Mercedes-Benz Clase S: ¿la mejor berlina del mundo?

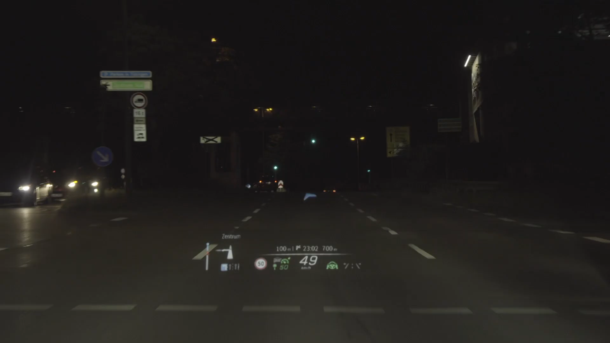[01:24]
No menos impresionante es el head-up display, de formato especialmente amplio y con contenidos de realidad aumentada, de modo que vemos la imagen como si estuviera 10 metros por delante del coche. Además, durante el guiado del sistema de navegación se visualizan flechas animadas de giro que se superponen virtualmente y con gran precisión a la vista real de la calzada.